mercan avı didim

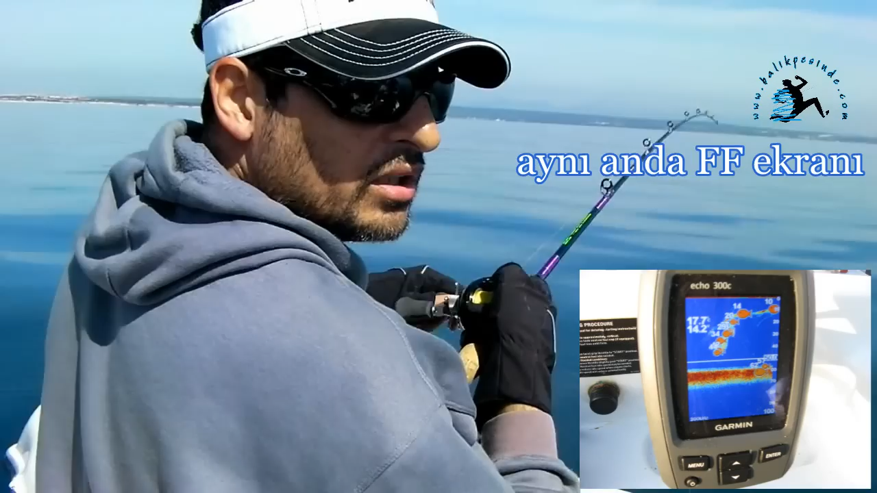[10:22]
Allah'ım. O ne ya? Mehmet abi. Burası taşlık ya. Devler var abi aşağıda. Gözünü seveyim bir şeyler göremeyiz mi ya? Devler var valla.
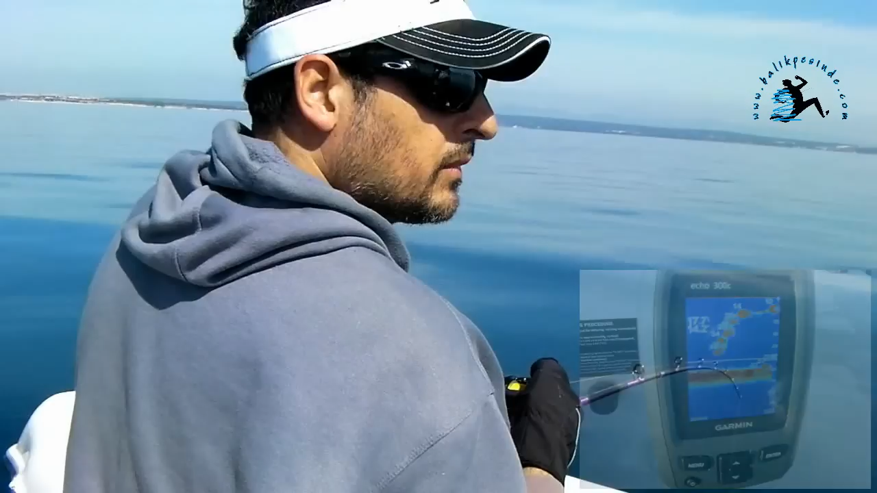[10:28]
Aynen suyun altına bak. Çok büyük balık sürüsü geçiyor altımızdan bak. Evet de nasıl göreceğim? İnşallah. Elimdekini alıp gitmesin.